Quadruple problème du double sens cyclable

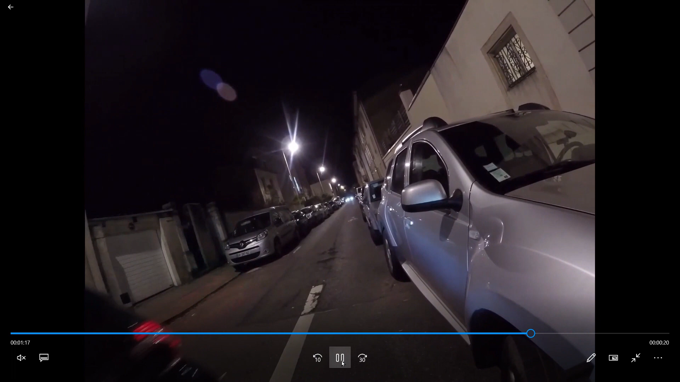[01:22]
C'est une petite Twingo qui est mal garée. Voilà la petite Twingo. Et puis dernier exemple, c'est un gros, vous allez voir,